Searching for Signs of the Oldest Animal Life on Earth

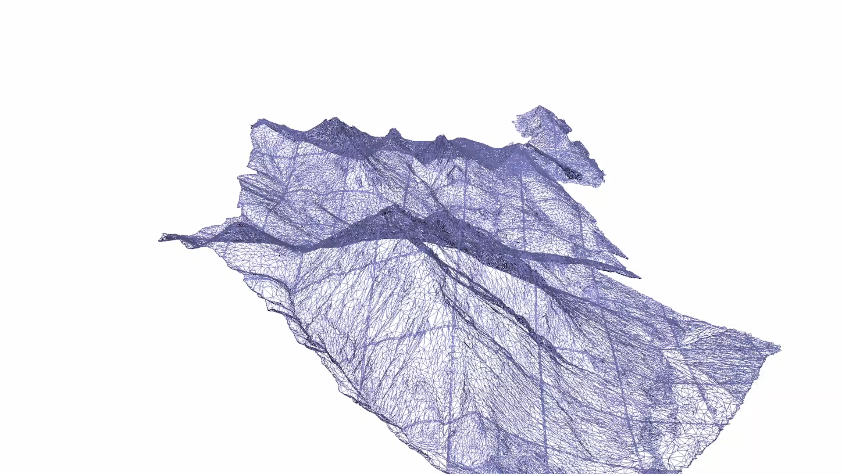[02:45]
What drone imaging allows us to do is to construct three-dimensional models that allows us to share this with other scientists who might not actually be able to come out here.